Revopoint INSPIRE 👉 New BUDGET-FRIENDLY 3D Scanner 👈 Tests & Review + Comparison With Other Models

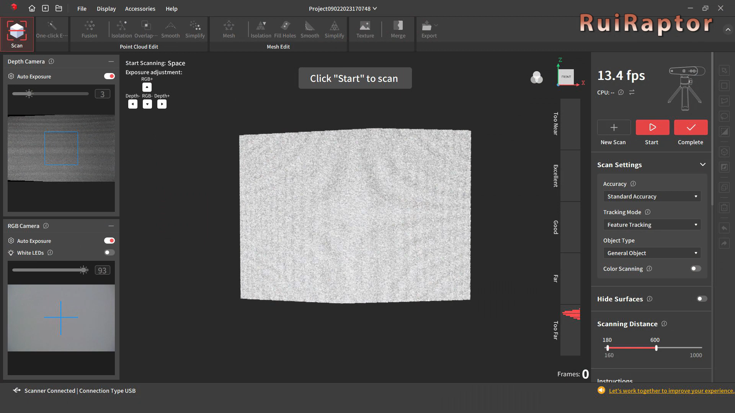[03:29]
The software is always the same regardless of the scanner model you get and can be downloaded for free on the manufacturer's website.
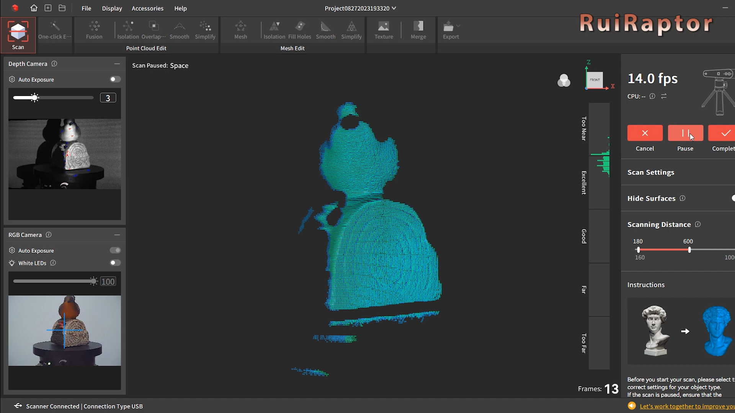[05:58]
Both scanners had to struggle a bit to capture the darker areas.
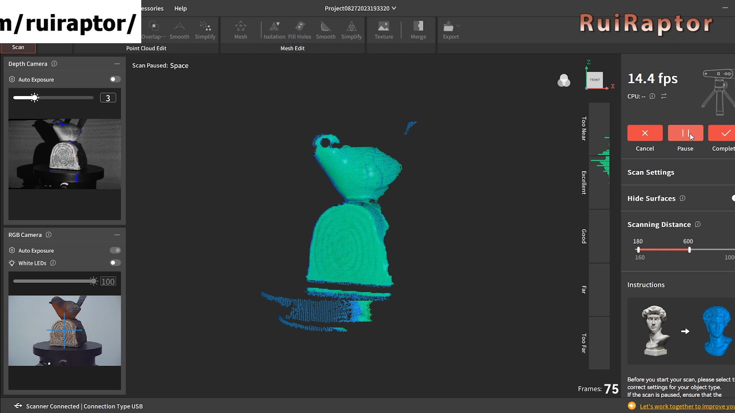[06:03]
However, we noticed a slightly better performance from the POP3.
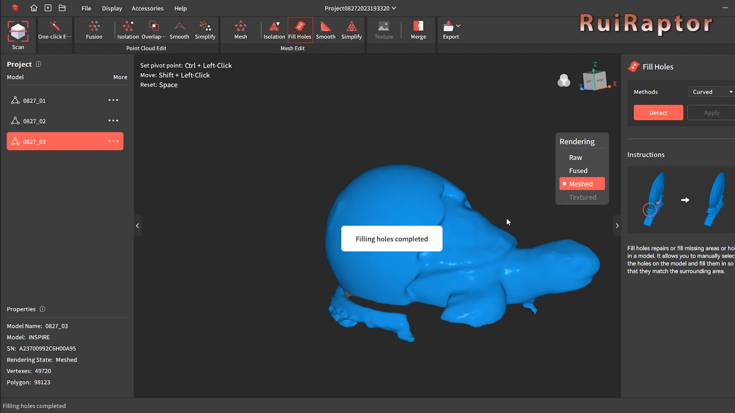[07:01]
To test a bit more the detail difference, we scanned this small turtle figure.